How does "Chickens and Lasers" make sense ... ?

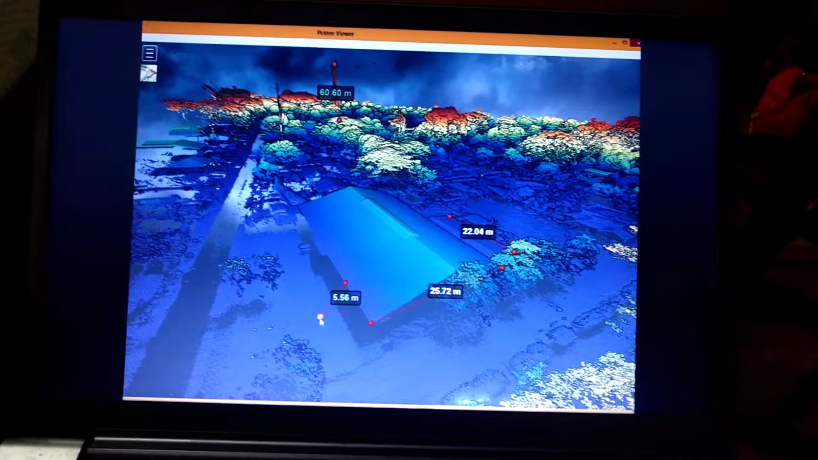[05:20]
so here I have my first LiDAR scan of Samara done in March 2019 as sort of a baseline to experiment with. You notice that there is no street in the LiDAR data. That is because the street was just done freshly two weeks before that scan.
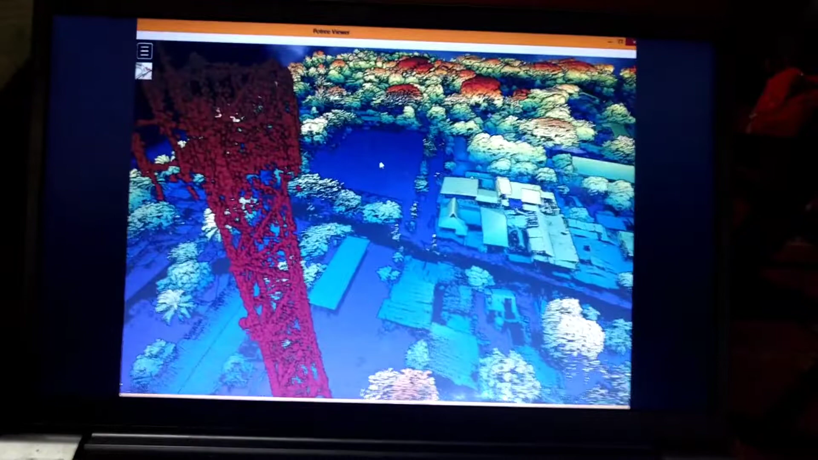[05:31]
And then I started using that data. For example, we had also a mobile truck run.
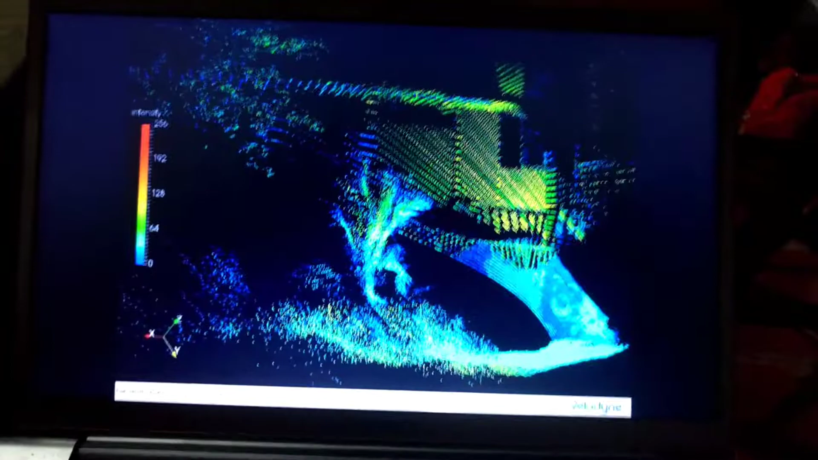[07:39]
You see even the murals on the wall show up in the intensity. Here's another mural.